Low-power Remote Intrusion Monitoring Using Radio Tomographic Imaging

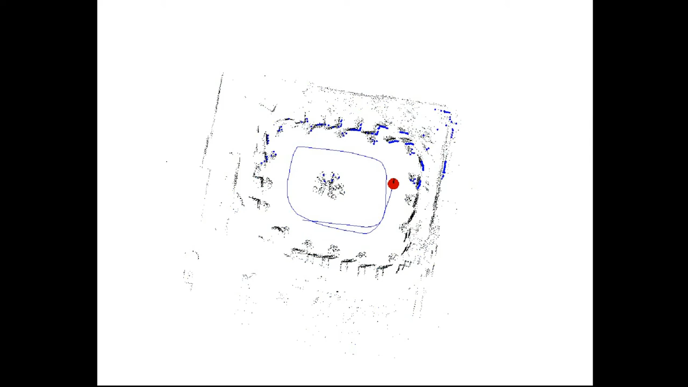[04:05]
We observe the collected data and the robot movements in a graphical form.
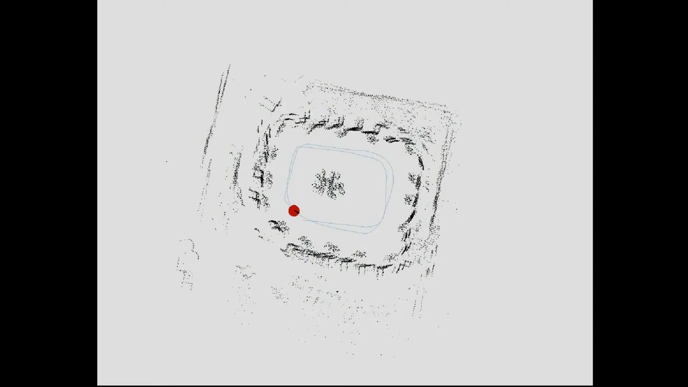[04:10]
Finally, we process the map data by grouping the points to make a cleaner map for the real experiment.